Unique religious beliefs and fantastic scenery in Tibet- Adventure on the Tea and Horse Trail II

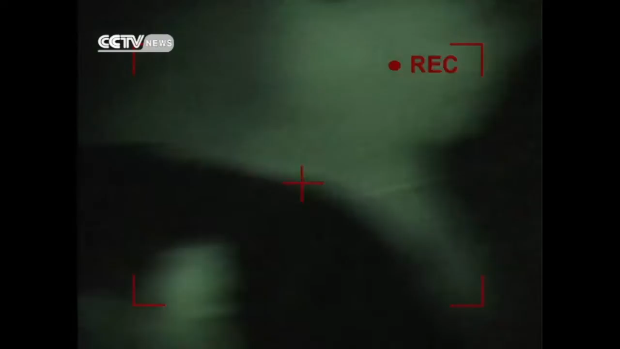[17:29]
We're driving in the pitch black through 1 meter wide roads
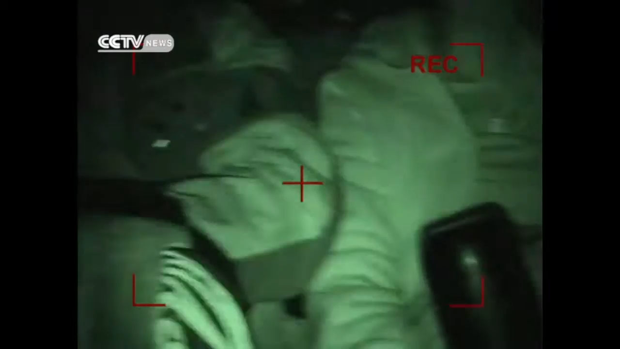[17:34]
in steep 45 degree angle hills. No one can sleep in these conditions. As long as he doesn't sleep, I'm happy.
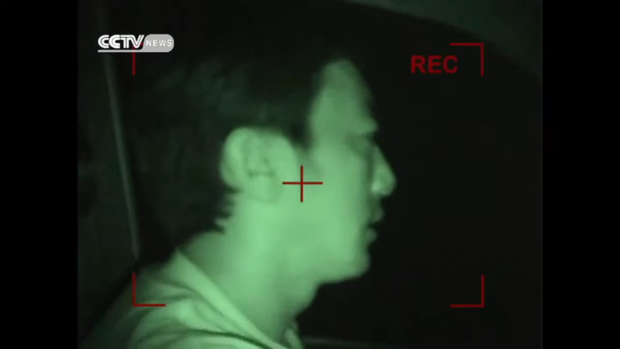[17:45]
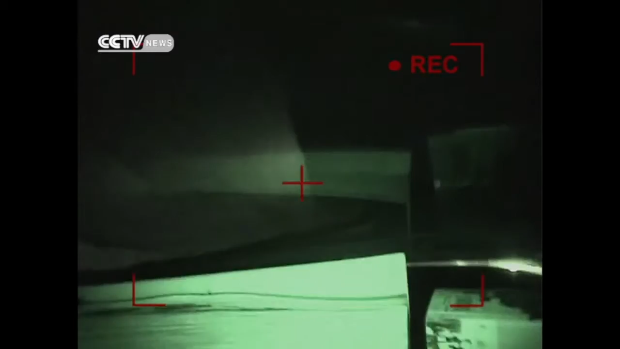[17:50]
We drove for another 2 hours in this state of permanent fear before we finally arrived at our destination, Basu.